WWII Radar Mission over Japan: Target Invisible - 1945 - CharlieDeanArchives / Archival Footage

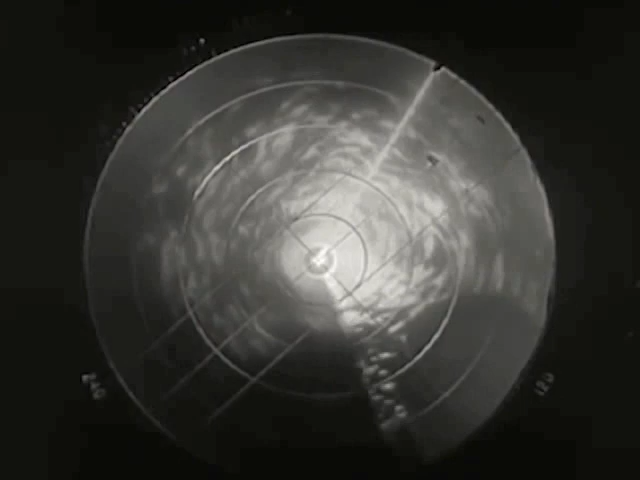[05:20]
A peninsula jutting out in a bay. The city, Tokyo.